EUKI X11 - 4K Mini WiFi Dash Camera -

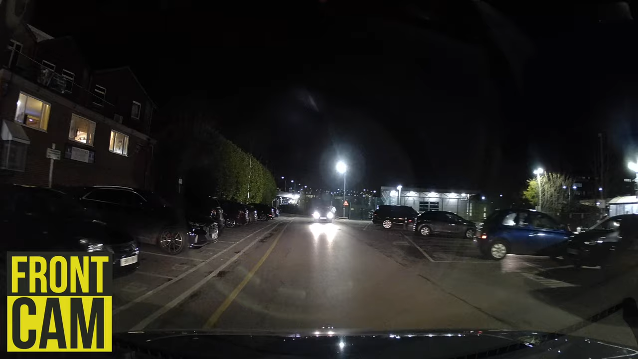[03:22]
With an industry-led wide dynamic range and night vision technology we have a high-sensity image sensor that enables the camera to capture license plates
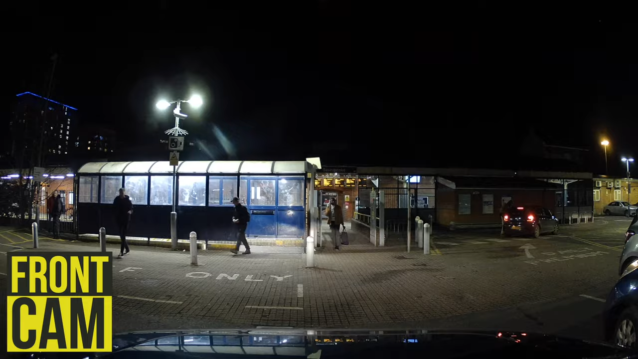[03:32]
and road signs along with key evidence even in low light conditions. As you can see the night vision captured footage looks great.
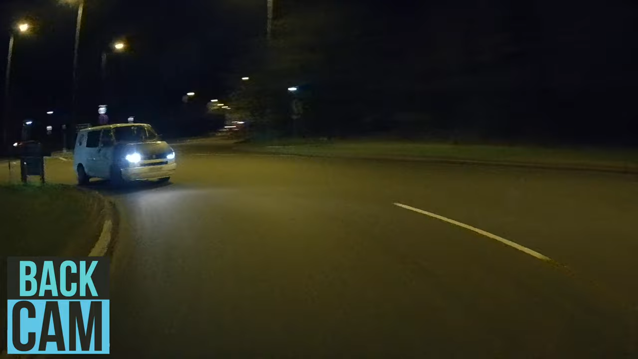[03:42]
Granted the rear suffers likely due to that reduced 1080p but I can't deny both offer that much needed clarity for peace of mind. As the unit has built-in Wi-Fi we can actually go ahead and take full advantage of app playback and control.